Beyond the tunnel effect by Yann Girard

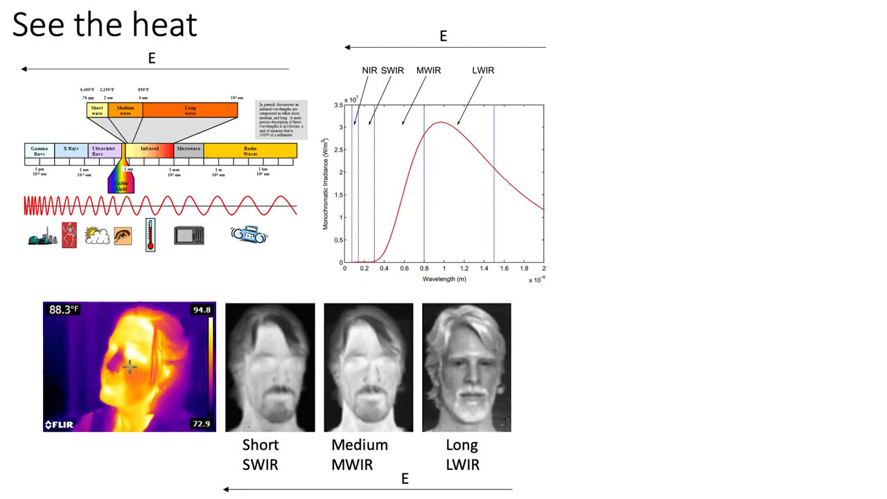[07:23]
On screen: spot 88.3°F
We can choose some specific photons to send to a body, for example, on you. And with a specific camera, these photons can come on you and be reflected.
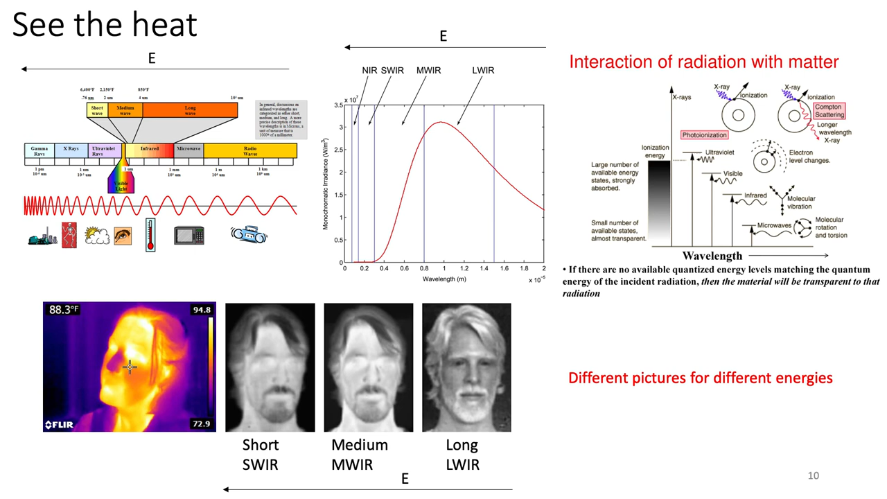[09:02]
On screen: spot 88.3°F
molecule vibrates more where it is hot and vibrate less when it is cold. So it is vibration.